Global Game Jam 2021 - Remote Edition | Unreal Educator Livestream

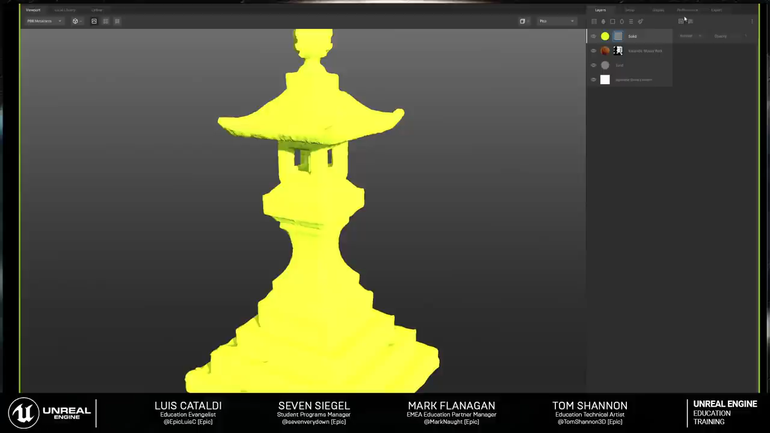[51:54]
And this time I'm actually going to give it a curvature. Now, a curvature is kind of interesting because if I go in once again and hit the 9 key, what this is going to do is going to go in and find the edges of my mesh.
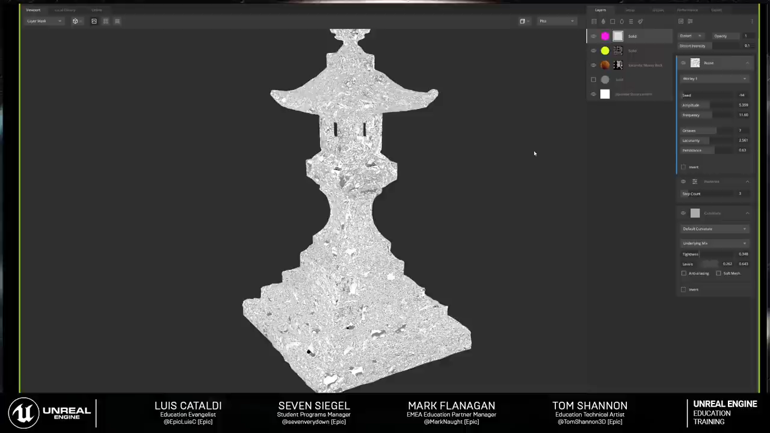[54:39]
Because as we distort and polarize and start to change the way that we distort this,
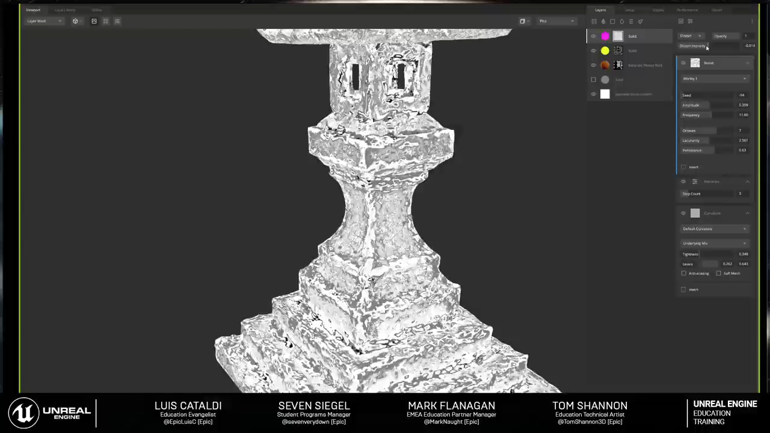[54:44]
we get this really crazy effect that occurs on a surface. And so we can get this really gnarly sort of
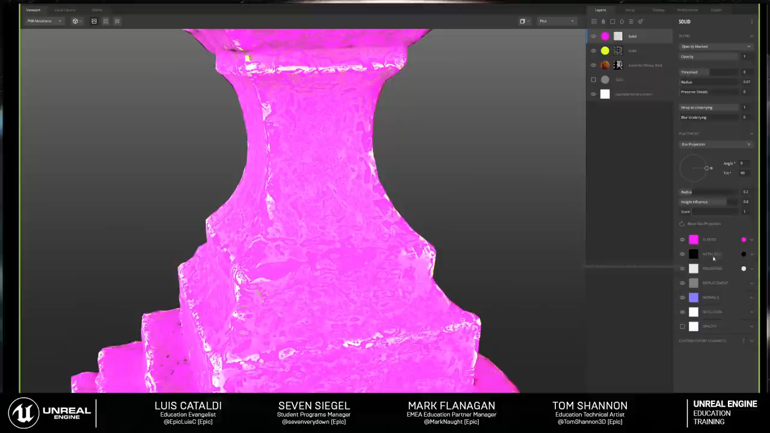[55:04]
effect that if we then go back to the base mesh and start to play with maybe not the metalness, but the roughness, we can get this crazy metallic looking sort of a swirl pattern that gets applied
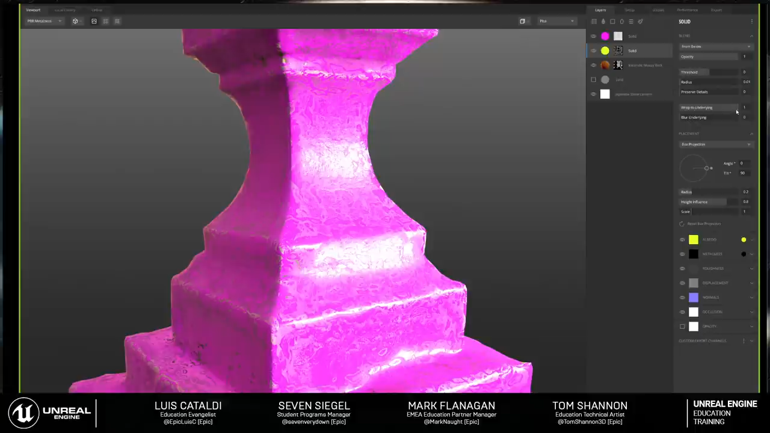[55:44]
But if we decide to change the blend modes from something like above or below and start to mess around with the way that these things are coming in or out and play with the threshold a little bit, we can really start to pull or push these in or out of the surface, especially like something like the solid layers above and below. And so we can really get some very interesting type of
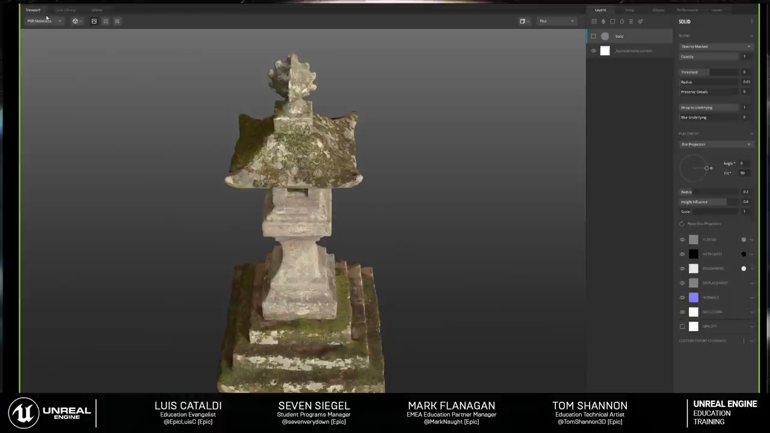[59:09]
But then I can also go in and create a brand new layer and then go in and get a whole series of smart materials.
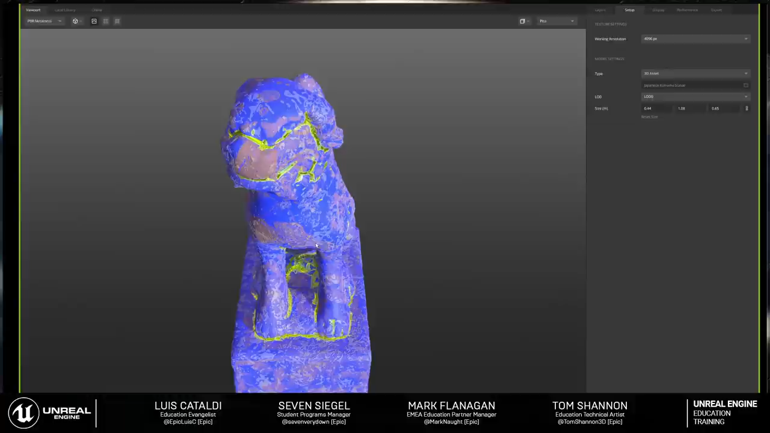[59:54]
And look what it does. It applies the same layer stack to that other mesh.
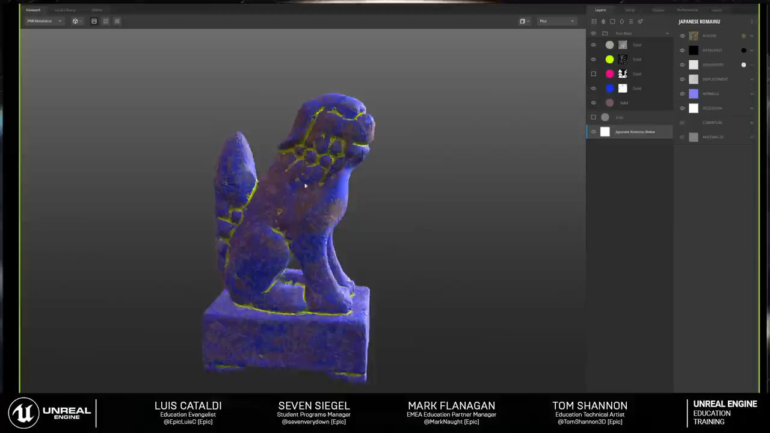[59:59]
So let's say you're making a game jam game where you need all
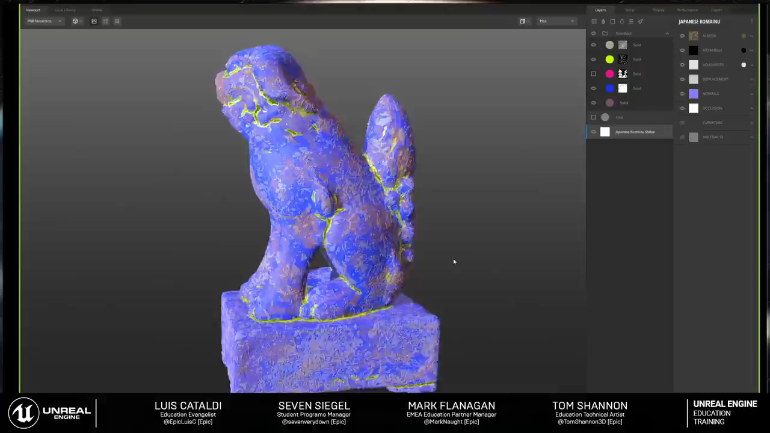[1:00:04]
these unique assets to have that same style applied to them. Here it is. Now, asset after asset, you apply this thing.
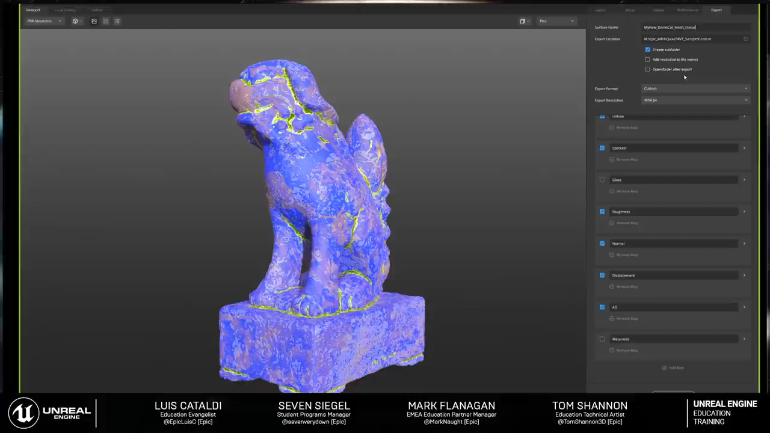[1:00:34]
Export it, export resolution. I want the diffuse, albedo, specular, blah, blah, blah. And you export all the variety of textures that you want for this thing. Cool, happy.
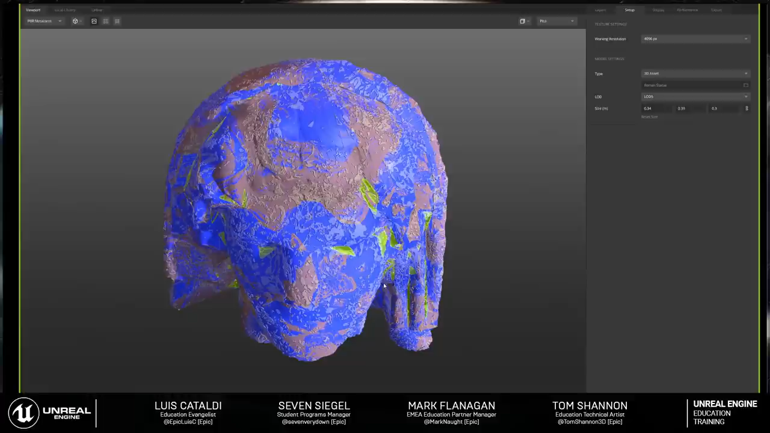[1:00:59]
Yes, that's really cool. So, you know, and once again, this is non-destructive.
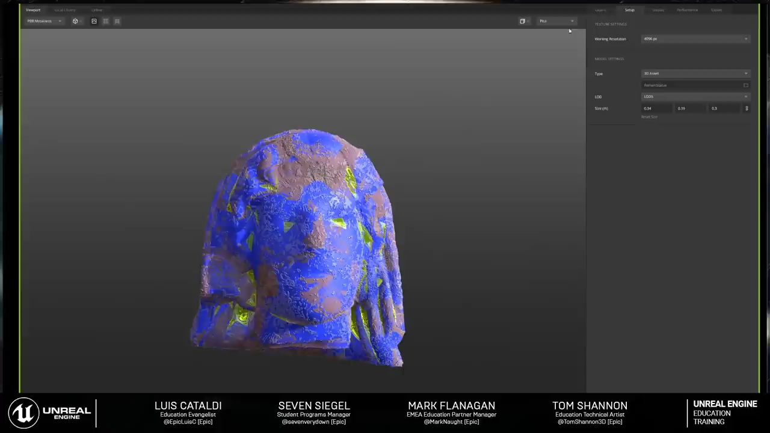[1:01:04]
So let's say, well, you know, that didn't look as good on this thing. So I can go in here and change, for instance, the way that the curvature is being applied to this thing. So let's go into the scatter map and change the range of the scatter map. So this thing is actually applying a scatter modifier, and you've got full control over the full stack.
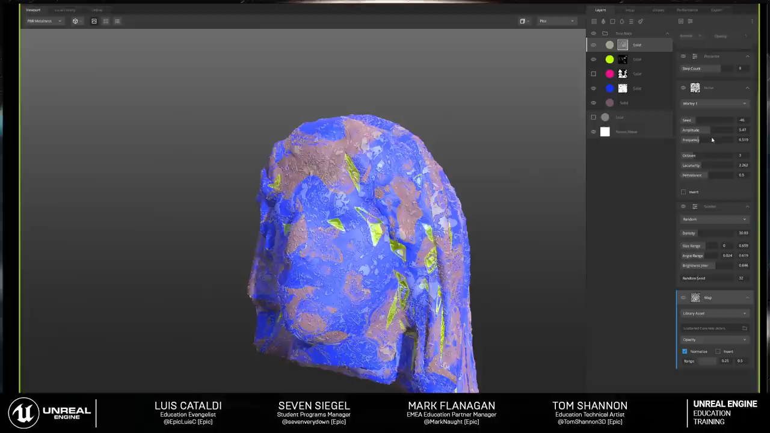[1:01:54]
So if you didn't like the way that it applied it to a certain mesh, it's fully non-destructive. So I can change the way that it applies the noise, the frequency. All that stuff is completely editable.
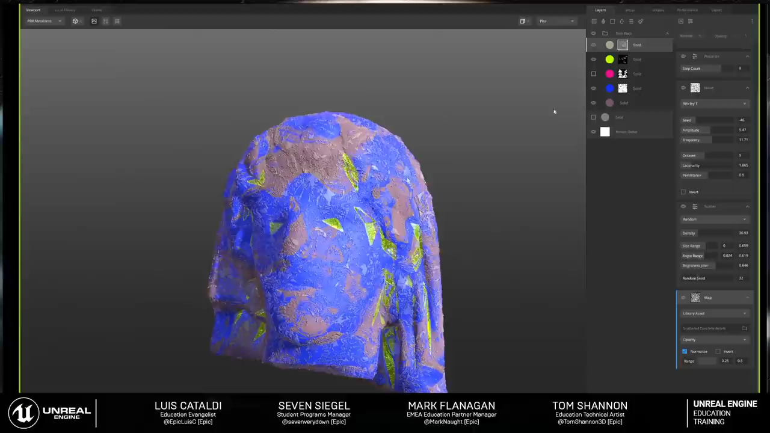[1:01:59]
Or you can just shut off the layer and say, well, you know, what does it look like now? You know, well, I don't like that at all.
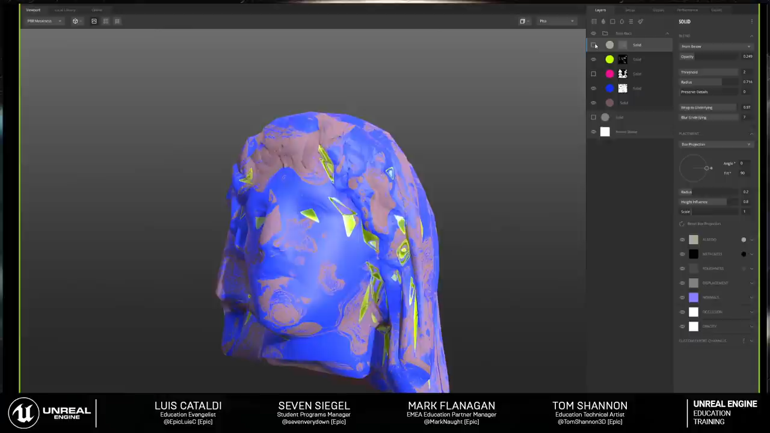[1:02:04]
Let's turn that on. Or maybe change the color.